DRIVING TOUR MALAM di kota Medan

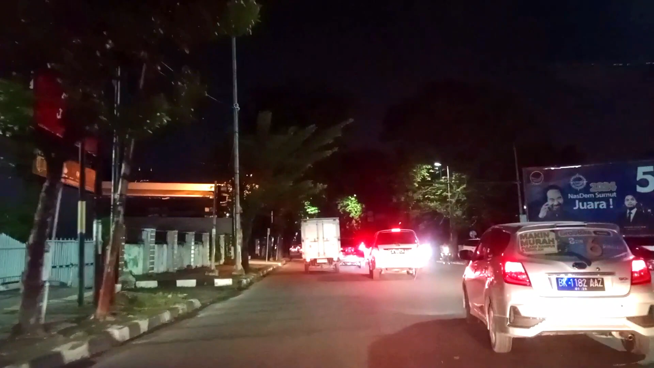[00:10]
Halo teman-teman, apa kabar semua? Saya berharap mudah-mudahan kalian semua dalam keadaan sehat dan tidak kurang sesuatu apapun. Di perjalanan kali ini kita melihat suasana kota Medan pada malam hari. Dimulai dari Jalan Es Parman menuju ke Jalan Hasanuddin dan langsung ke Jalan Gajah Mada. Melewati Jalan Es Parman kita dapat melihat Mall Cembrigi City Square dan langsung menuju ke arah Simpang Golden.
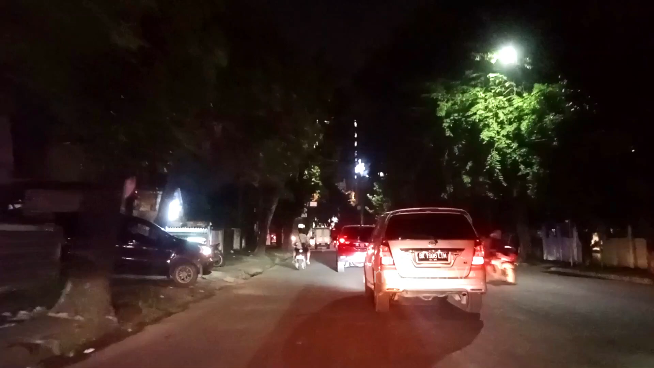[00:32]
Melintasi Jalan Gatot Subroto lalu lintas cukup ramai, terus kita berbelok ke Jalan Sultan Iskandar Muda, Jalan Gajah Mada dan berakhir kembali di Jalan Es Parman. Terima kasih teman-teman telah mendukung channel Nonton TV ini. Ayo kita ikuti perjalanannya. Let's go!